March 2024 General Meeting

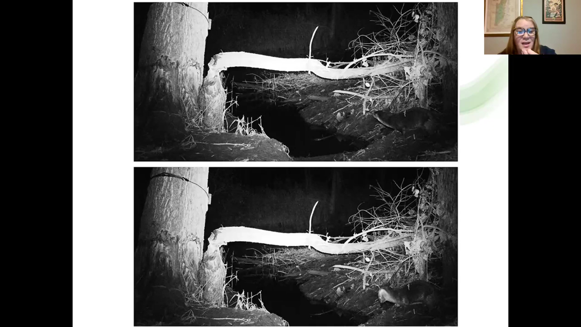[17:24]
and they're checking out to see if there are any, um, little furry things they can eat around the beaver lodge. It's the only time we see river otter or even really the only time I see evidence of them is when I see them around the beaver lodge in these trail cameras.
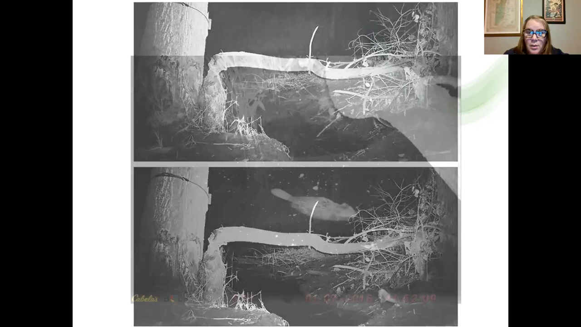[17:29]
And there's a baby beaver. Um, so each year our beavers have, um, two to three kits. The kits will stay with the parents for two years. Um, but the parents will have a litter every year. Um, and so can get kind of crowded in there after their second year,
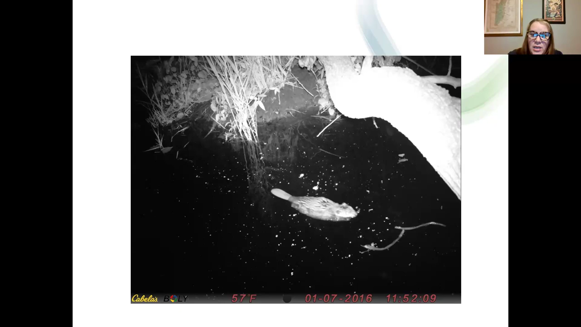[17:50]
they have to head out into the world and figure out, um, how they're going to survive. They will have learned some things. This is dad. Um, dad is in charge of maintaining the lodge. Um, and that, um, adage busy as a beaver is very accurate. So about midnight, every night he goes out and you can see he has his little path there. This is him carrying some mud up and over the top and then heading back out into the estuary to get more supplies, be them sticks or mud, um, what have you.